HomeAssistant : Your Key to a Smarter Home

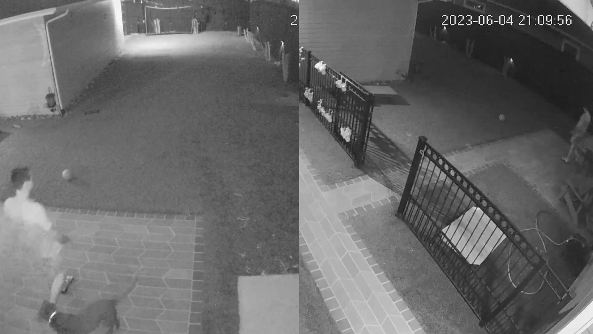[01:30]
Automations will be the backbone of your smart home, enabling you to have results without having to pull your phone out and touch any buttons.
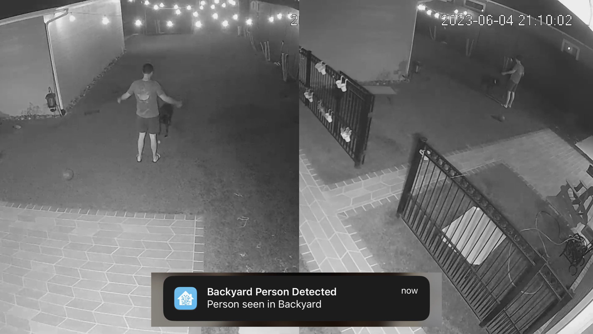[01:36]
Here are some of my favorite automations. This one, when I walk into my backyard, my lights automatically turn on,
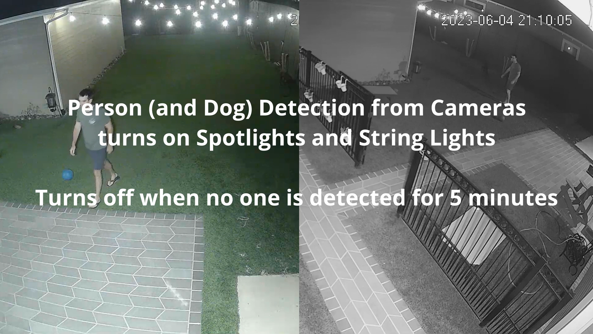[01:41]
and I get a notification on my phone that someone's back there.